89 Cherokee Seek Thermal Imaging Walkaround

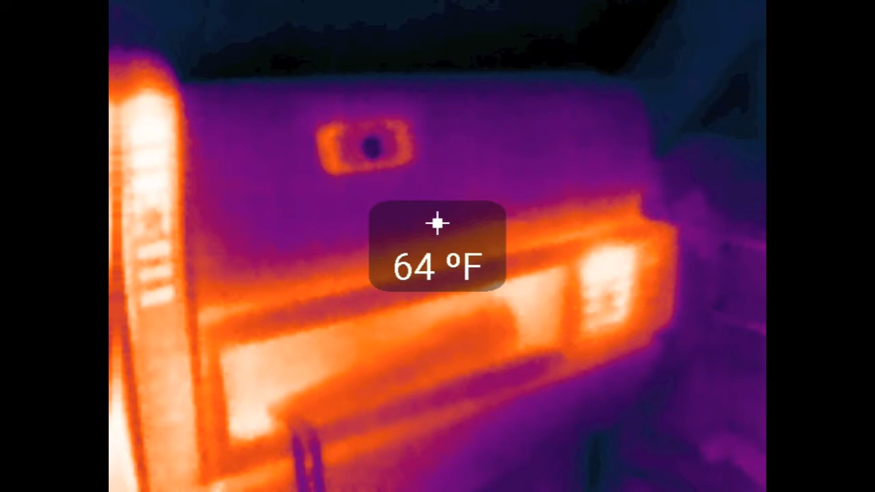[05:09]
On screen: spot 64°F
Take a look at the gauge cluster or whatnot. It's kind of warm. So, let's pop the hood and take a look at the exciting stuff. All that toasty engine business.
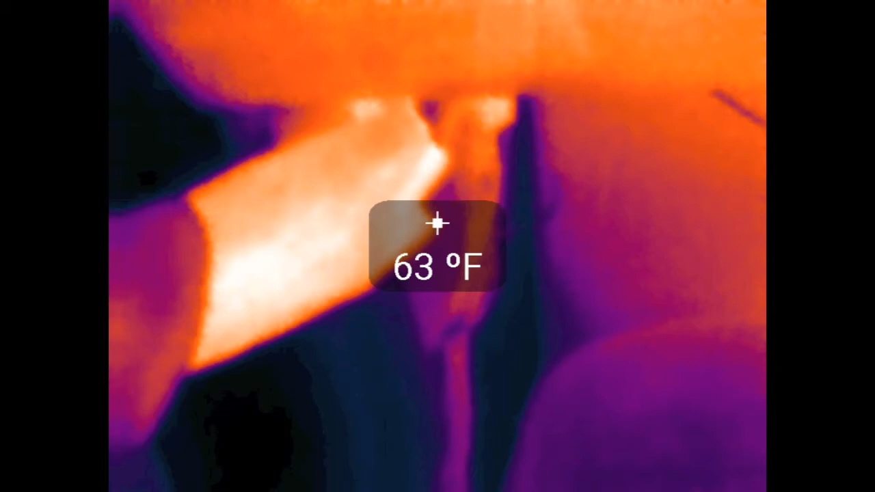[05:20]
On screen: spot 63°F
Yeah, right. There we are. The engine. Ooh, exciting.
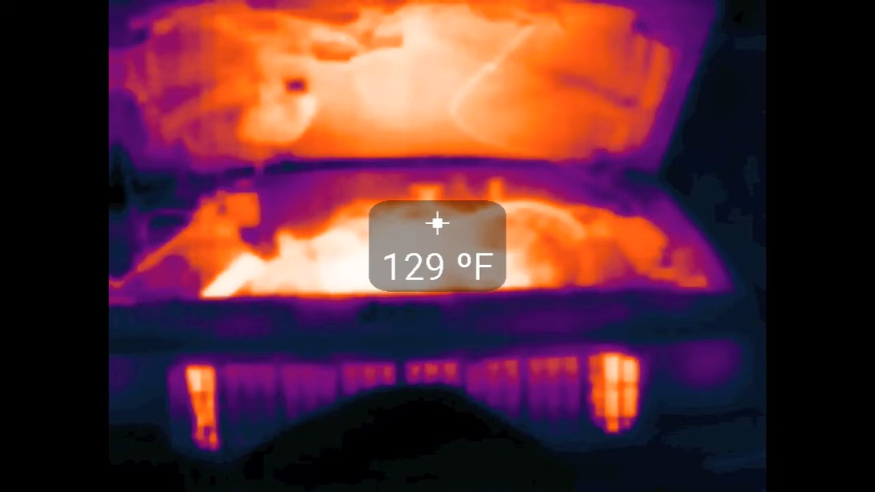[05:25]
So, you can see all the heat that the hood mat or whatever exorbs.
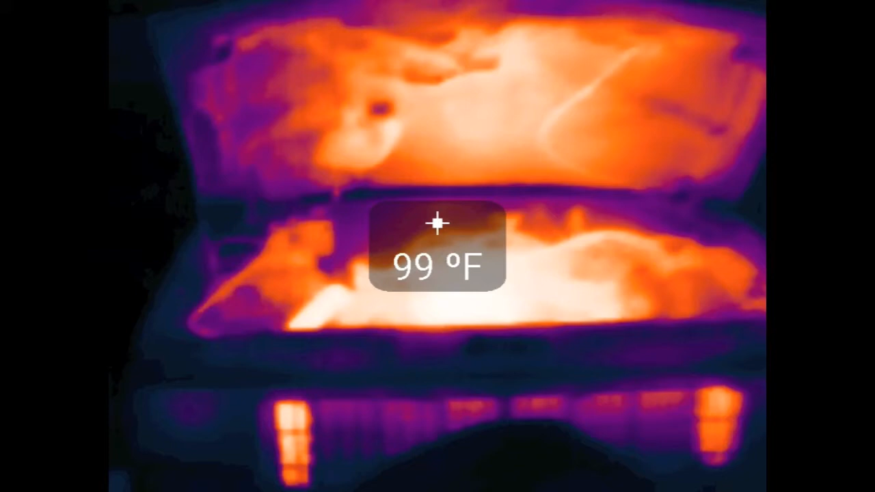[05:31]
On screen: spot 99°F
Getting a little closer to how we're actually looking at it here. See the alternator and the heater hoses and all that.
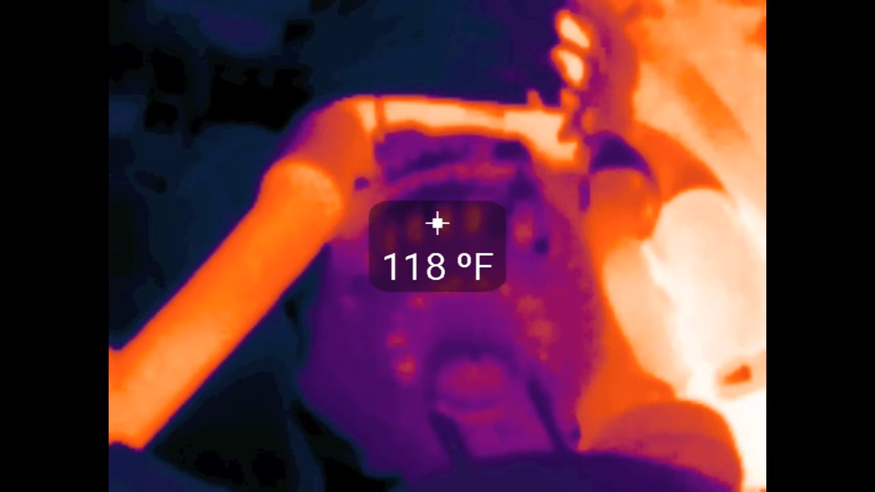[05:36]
On screen: spot 118°F
The alternator looks cool, but that's just because of the way that the camera app kind of just
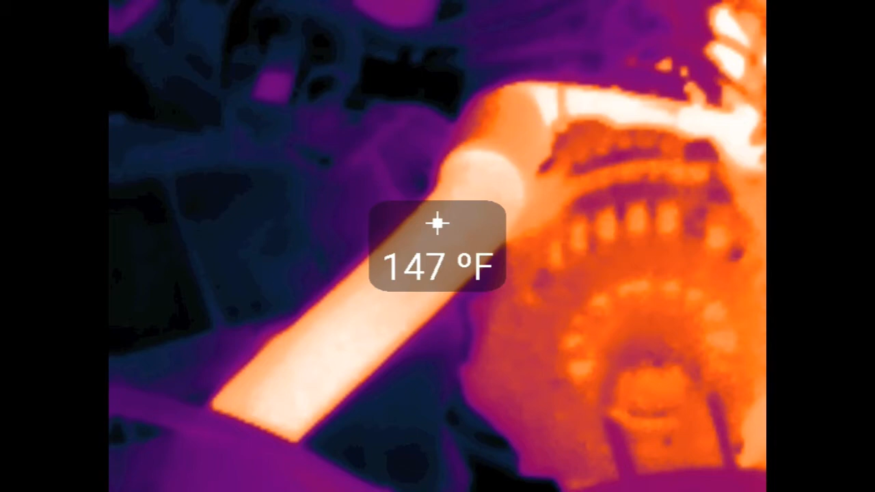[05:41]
On screen: spot 147°F
auto-scales the heat. It basically just shows the hottest thing is warm instead of relative.
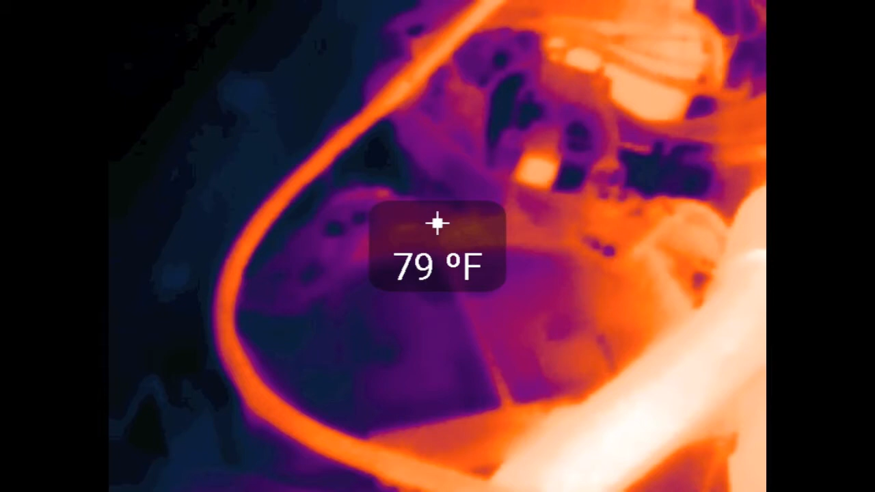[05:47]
On screen: spot 79°F
Anyway, you can see the fuel pump relay down at the bottom there and the coolant reservoir and the line that feeds it,
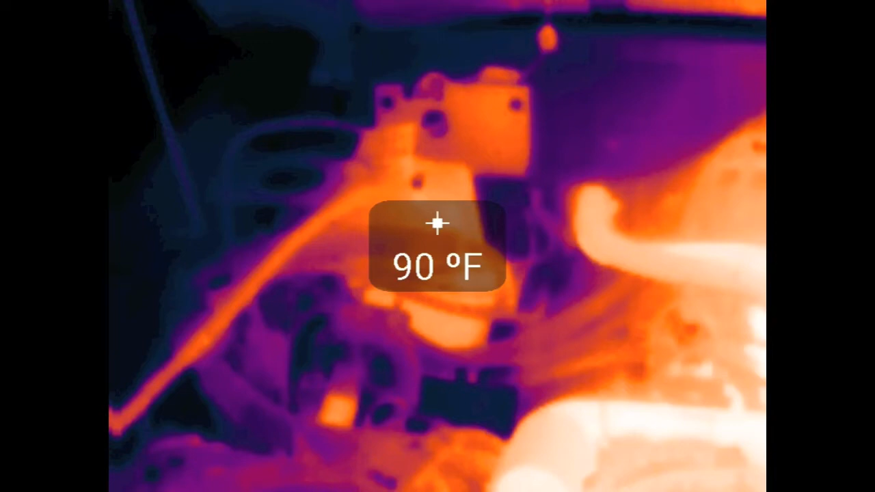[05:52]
On screen: spot 90°F
which is warm throughout.
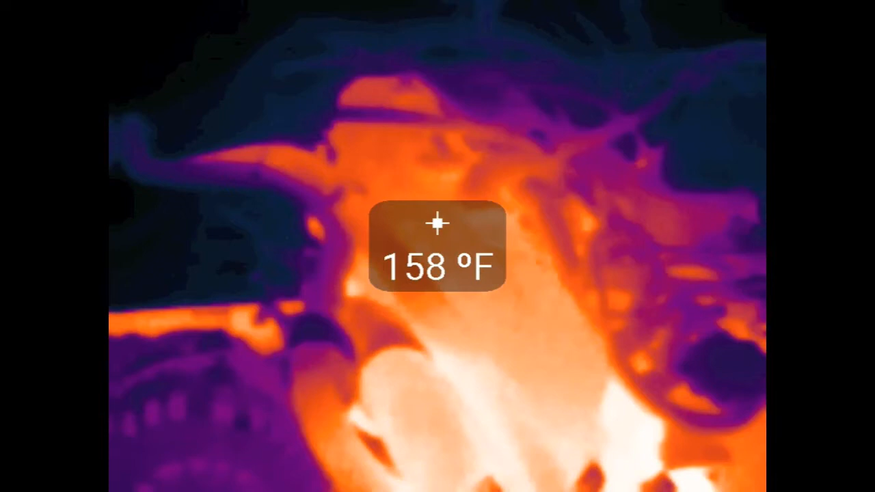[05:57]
On screen: spot 158°F
Take a look over here at the valve cover and the thermostat at, you know, 190 degrees.
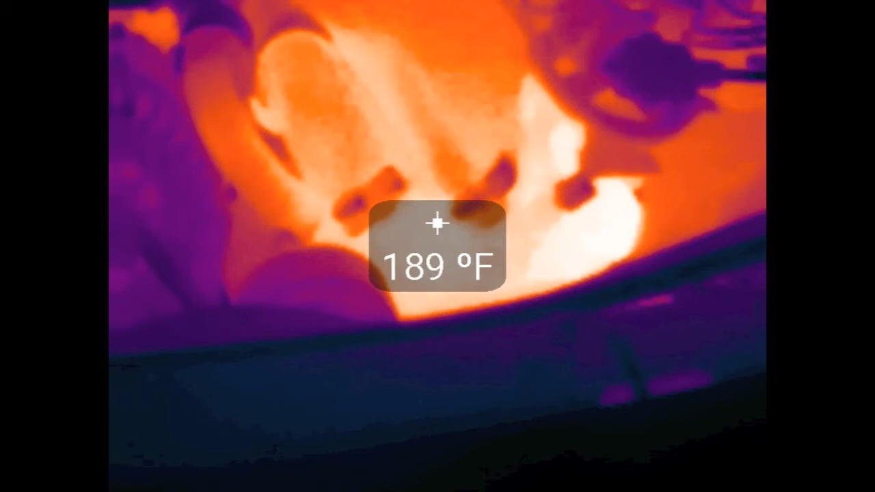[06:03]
On screen: spot 189°F
Which is what the thermostat opens at, so I guess that's a good sign. It means that's working properly.
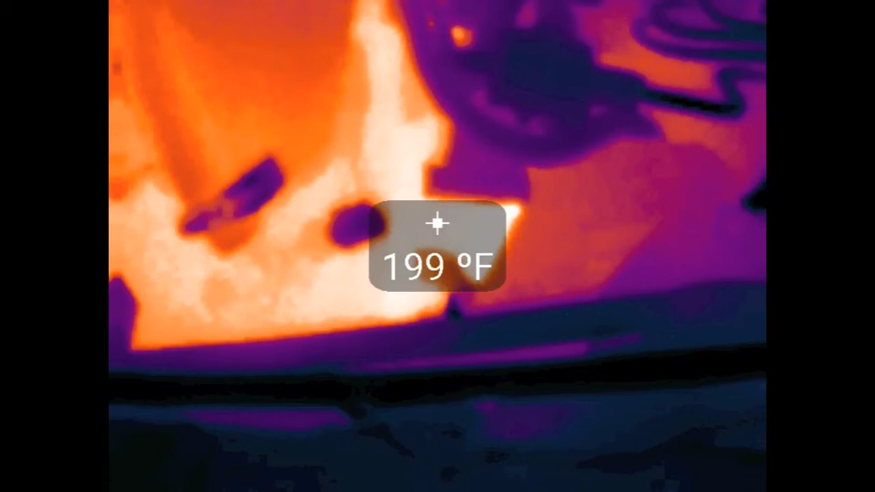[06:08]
On screen: spot 199°F
You can see part of the exhaust manifold sitting in the corner there and whatnot.
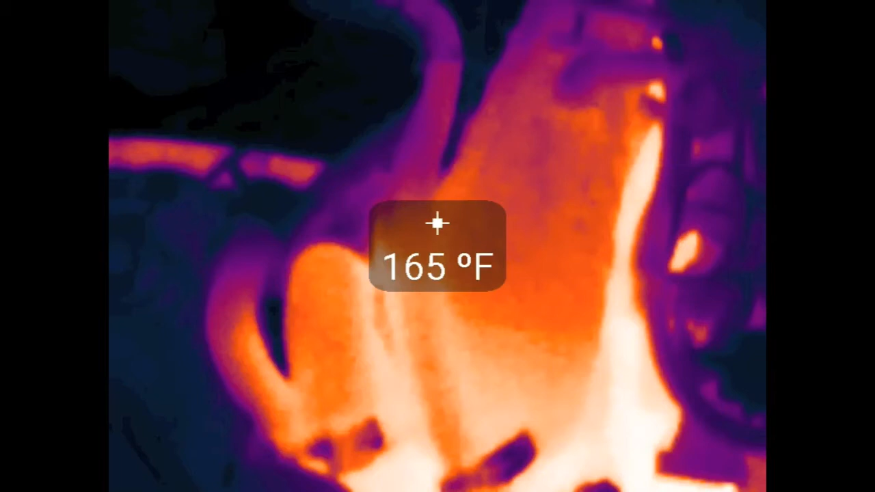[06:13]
On screen: spot 165°F
Follow the, you know, the heater hoses and everything where they go.
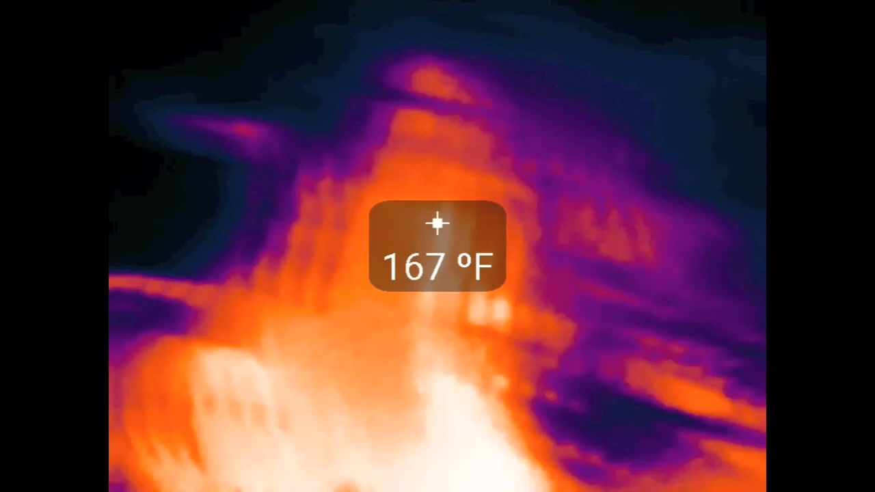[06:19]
On screen: spot 167°F
Come over to this side. I want to show you a different clip that I took. You can actually see the fuel pump ballast over there.
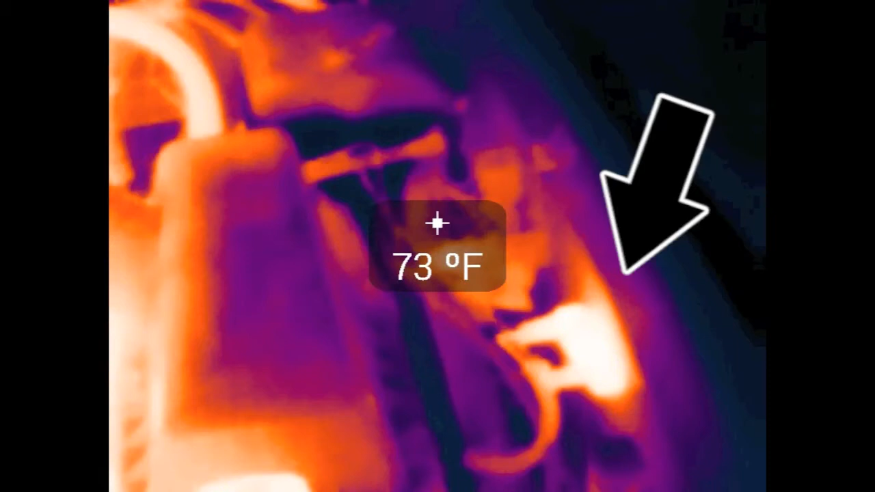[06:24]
On screen: spot 73°F
It's actually kind of warm. I thought that was neat, so you can see if that thing's working properly, if it's warm or not.
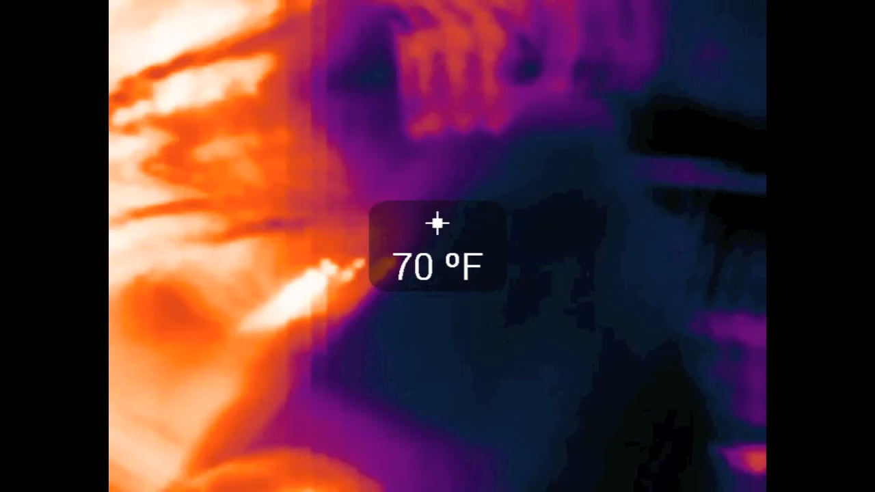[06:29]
On screen: spot 70°F
If you come over here, you can see the line coming off the radiator cap a lot better.
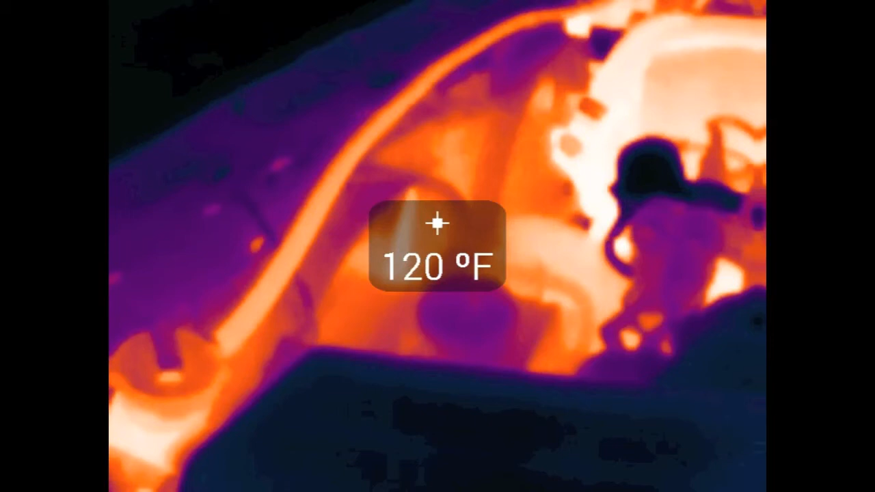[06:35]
On screen: spot 120°F
You can actually see the heat and everything. It's kind of hard to see the radiator through the fans, though. Switch back to this clip.
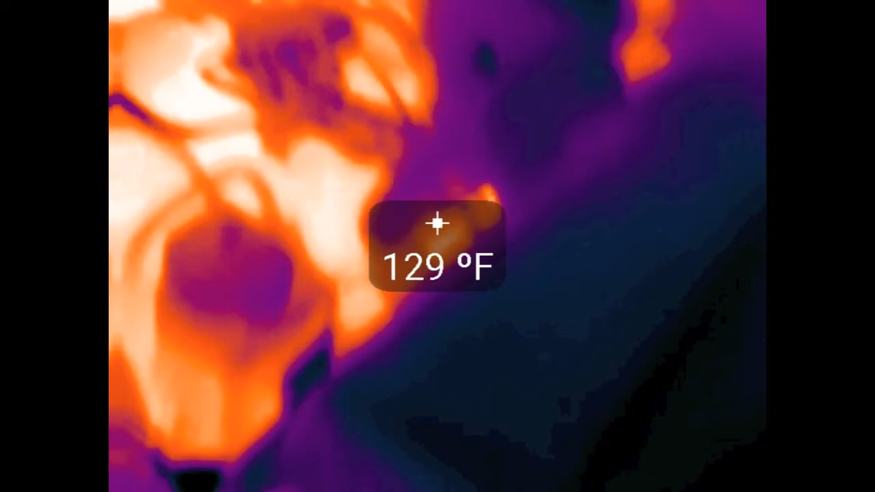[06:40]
You can see the intake's nice and toasty, along with the oven. The power steering pump and the radiator and whatnot.
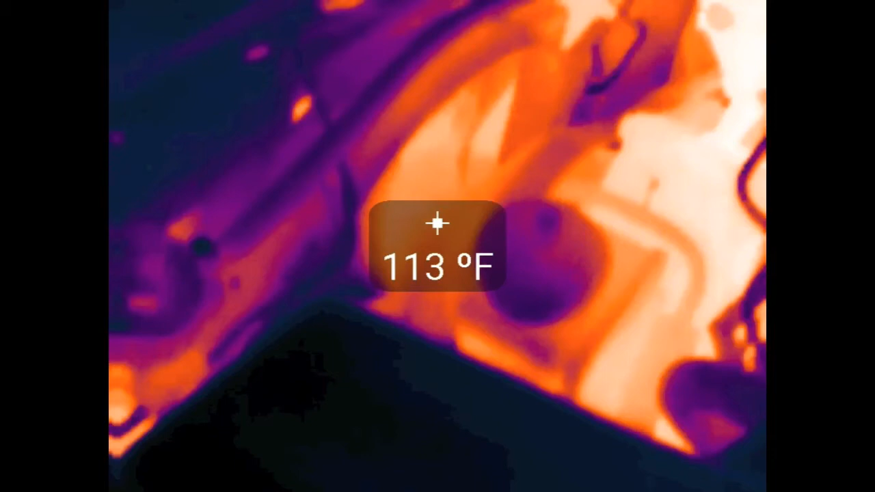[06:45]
On screen: spot 113°F
Nothing too exciting over here, you know. Just the radiator. A little bit of heat here and there.